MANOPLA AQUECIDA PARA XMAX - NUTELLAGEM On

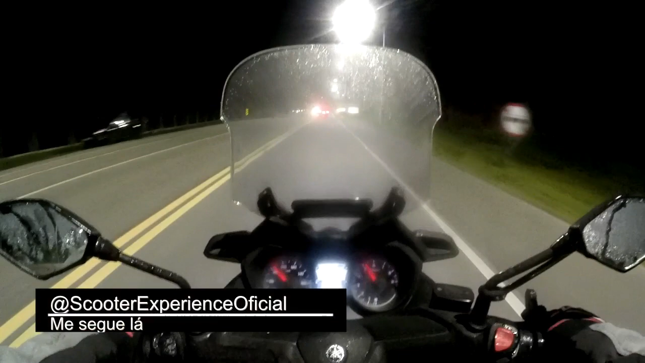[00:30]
Fazendo um videozinho aqui há quase meia noite, 14 graus, aquele nevoeiro básico. Galera, um dos acessórios que eu coloquei nessa moto, que hoje é indispensável em qualquer moto pra mim, é o punho aquecido. Não dá pra viver sem. Ah, isso aí é Nutelagem. Tá galera, até pode ser.
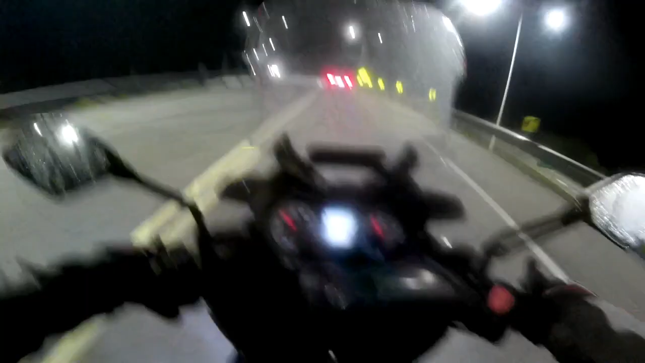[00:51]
Pô, pelo menos a parte de cima aqui, jaqueta, tem que tá quentinho, a luva. Punho aquecido, galera. Olha o nevoeiro que tá. Vou passar num trecho ali na frente,
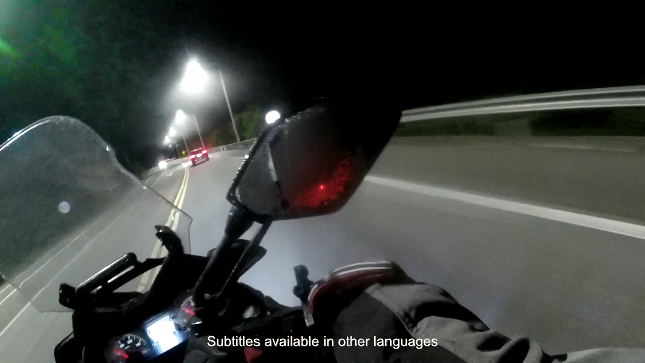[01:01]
que com certeza é uma parte de mata dos dois lados. A temperatura deve cair mais uns 2 graus. Ano passado, cheguei a pegar a estrada de madrugada com 6 graus de roupa social, pra ir daqui de Floripa até Laguna. Não dá, galera. Punho aquecido é vida. Então, se vocês moram no sudeste da região sul e andam de moto à noite, principalmente à noite, de manhã cedinho, cogita a possibilidade de colocar punho aquecido. Vale muito a pena. É isso.